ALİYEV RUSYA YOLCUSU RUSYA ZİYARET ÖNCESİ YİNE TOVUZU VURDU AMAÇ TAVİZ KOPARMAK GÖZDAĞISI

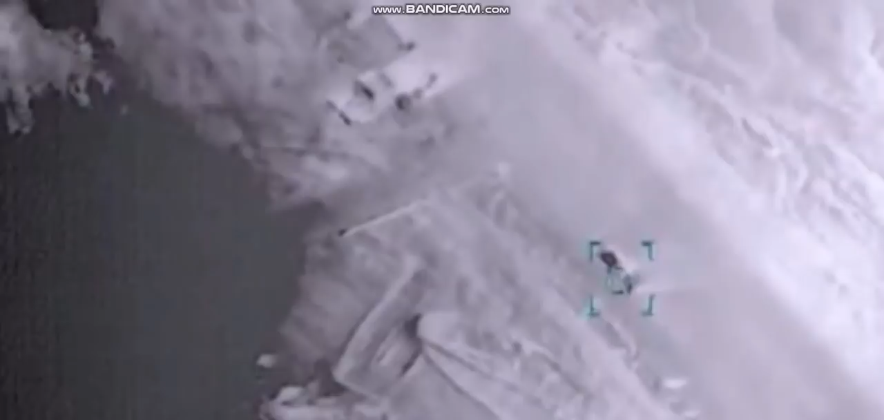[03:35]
İşte görüntüleri de gördüğünüz gibi havada evet havada süzülüp bu Pantsir'leri tank gibi avlar oldular. Hem de çalışır vaziyette olanları evet hem Suriye'de hem